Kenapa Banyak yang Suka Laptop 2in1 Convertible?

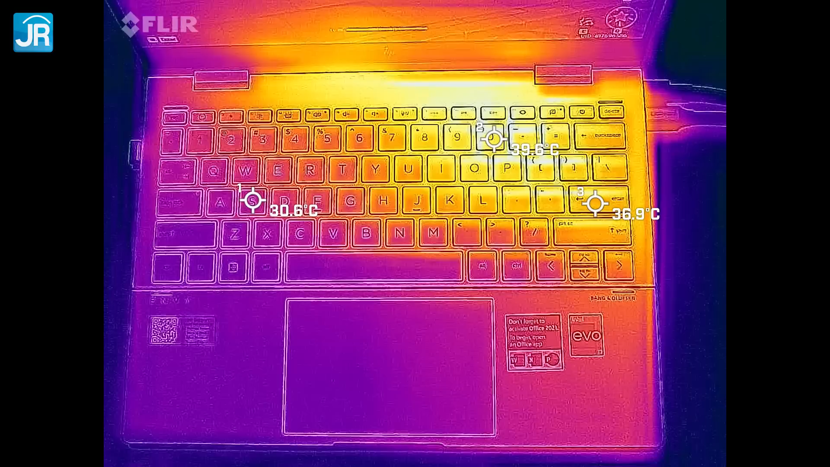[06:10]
panas-panas amat juga nih ya Memang teknologi masa kini bisa membuat laptop mungil pun tetap terjaga suhunya Walaupun performanya cukup tinggi Nah, yang seperti ini nih,